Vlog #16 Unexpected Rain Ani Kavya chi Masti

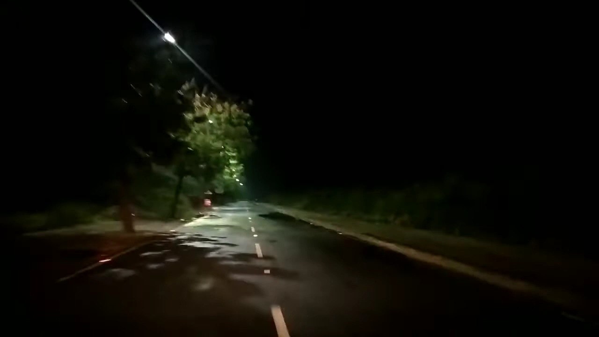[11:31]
हा बीचचा रस्ता आहे, फायनली बीच कडेच आलो आम्ही. येऊ दे ना, इकडे स्पीड ब्रेकर आहे त्याच्यावर काव्याला मस्ती करायची असते, आवाज करायचा खूप मोठे एक सोबत असते. हा आलं ग, हा तिघा जणा करू.
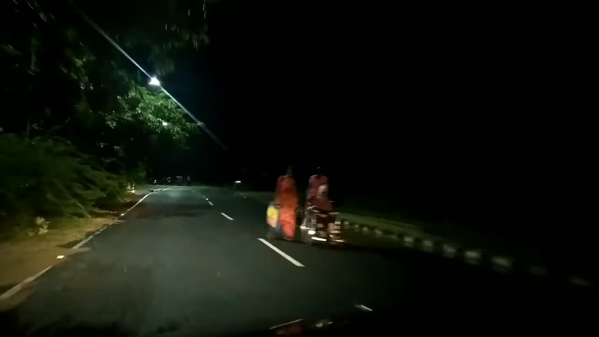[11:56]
हे पूर्ण मॅनग्रुव्ह आहे, स्पेशल इकडे मॅनग्रुव्ह फॉरेस्ट पिचावरमला आहे, पण इकडे यांनी बीच साईडला पण हे केलेलं आहे, बनवलेलं आहे. हे मॅनमेड आहे, बापरे कोणीच नाहीये.
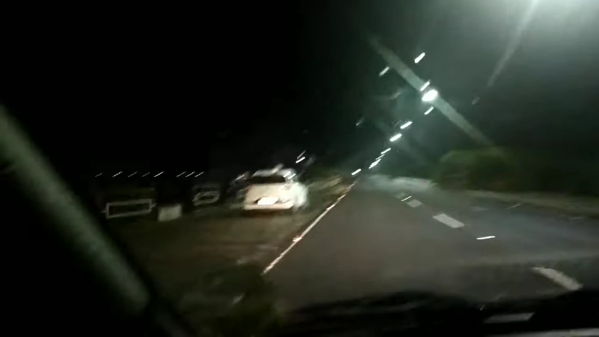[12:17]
आणि इकडे समुद्र आहे, काहीच नाही आज.